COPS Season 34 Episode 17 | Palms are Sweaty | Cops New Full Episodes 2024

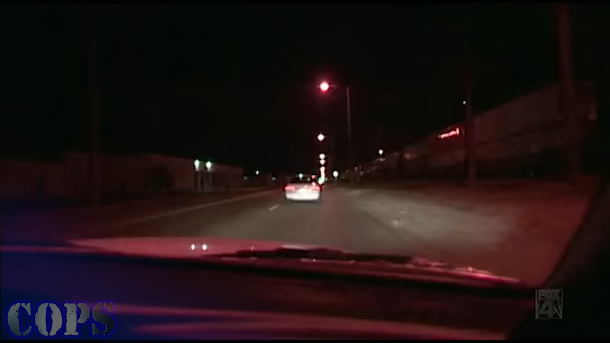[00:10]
2:42, I'm going to be 10:45 at 27th and Broadway. Just saw this vehicle leaving a problem hotel, and he's failing to maintain single lane position. He swerved about 7 times. I'm going to go ahead and pull him over. 47 in the back. We're going to be at 28th and Broadway now. Tim, are they stopping?
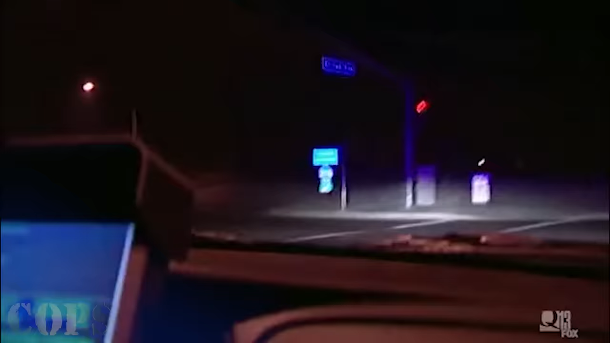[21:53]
Spread out, came back, going eastbound on the westbound off ramp right now.
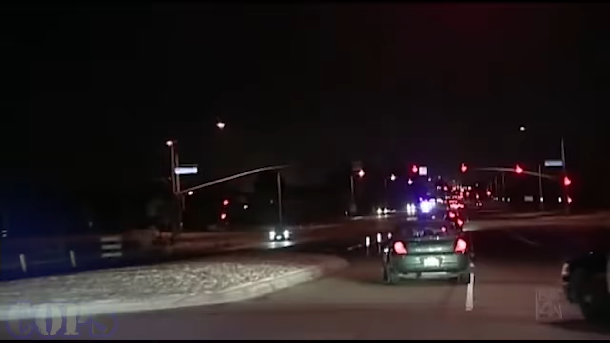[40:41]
And here we go. It's unknown at this time what he's the subject's being pursued for.
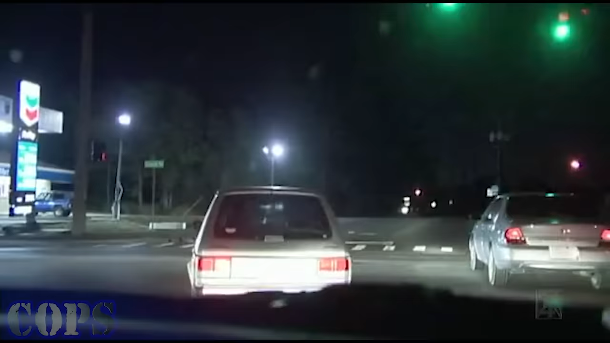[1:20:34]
Okay, the vehicle stopped inside this parking lot of this business, so let's see what's going on.